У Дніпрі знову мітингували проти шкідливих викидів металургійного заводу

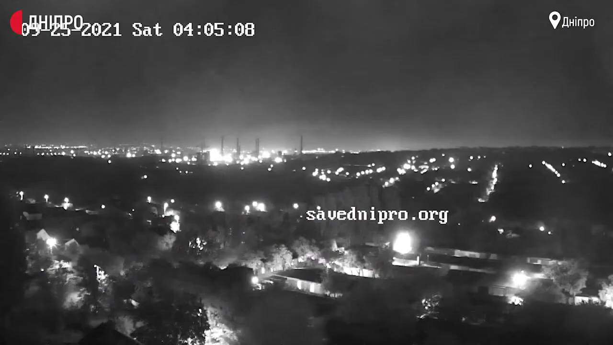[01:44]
За словами представника громадської організації «Сейф Дніпро» Павла Ткаченка, щодня встановлено поруч із заводом камера спостереження фіксує викиди підприємства.